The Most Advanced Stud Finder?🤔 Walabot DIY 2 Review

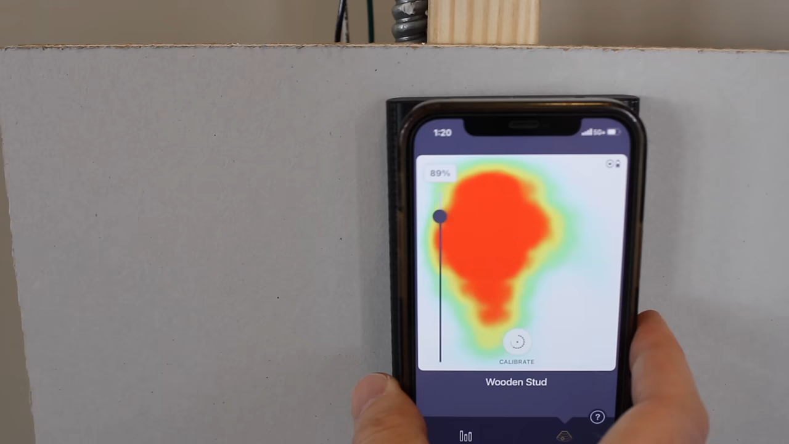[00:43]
So it's showing us the wooden stud here.
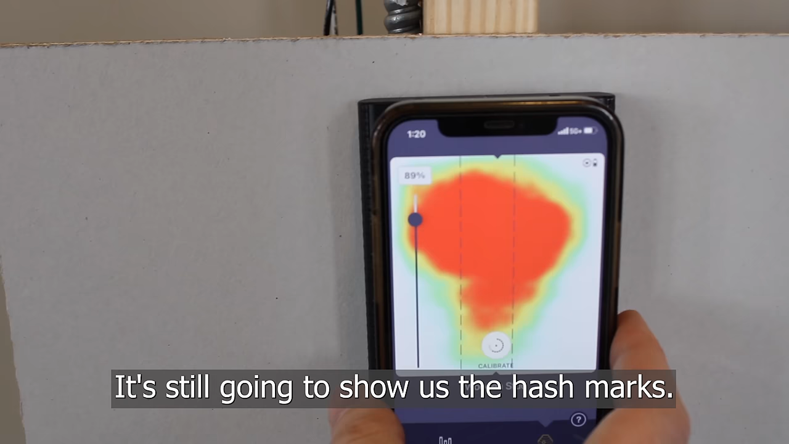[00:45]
It's still going to show us the hash marks. It's just showing us the real data that it's getting
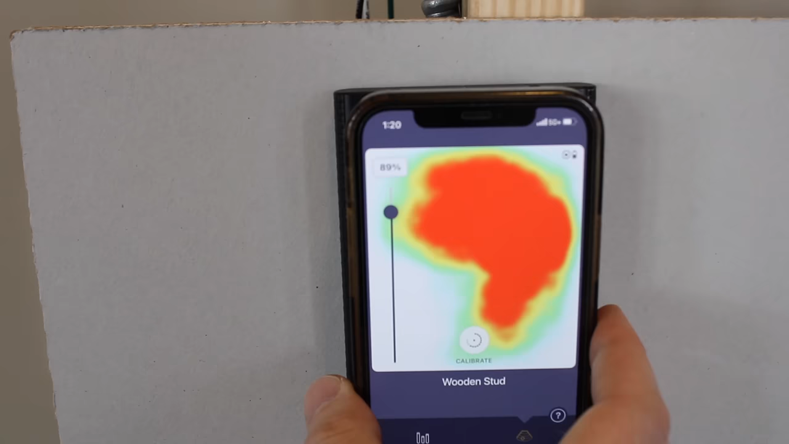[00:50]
so you're able to see more of the contours and what's actually behind the wall that it's reading here.
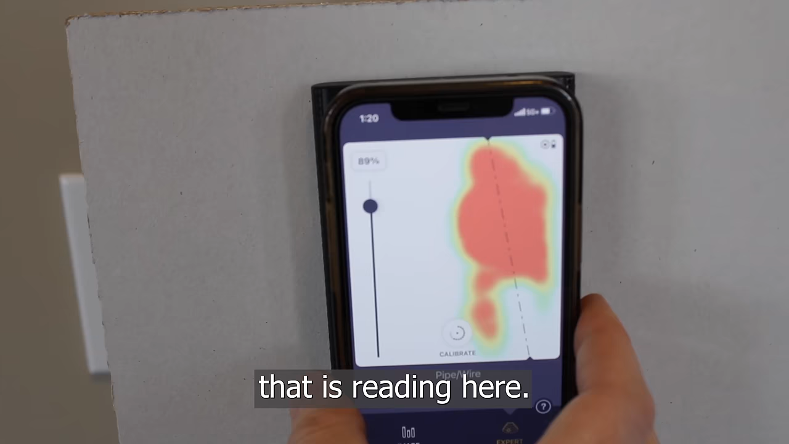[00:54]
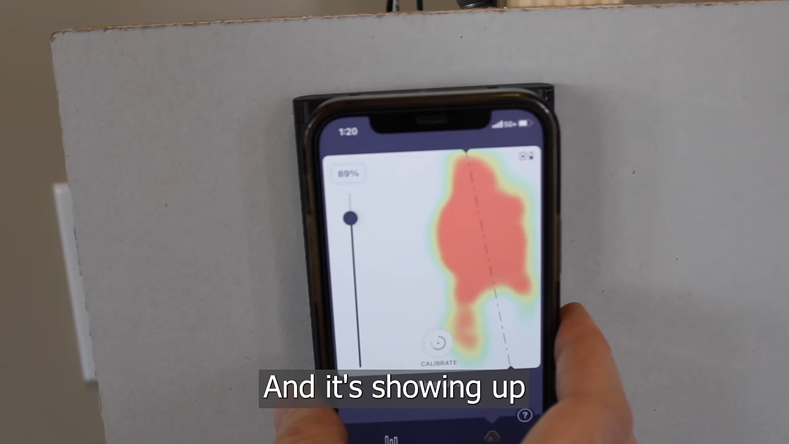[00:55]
And it's showing up the pipe wire as well and even the orientation of it.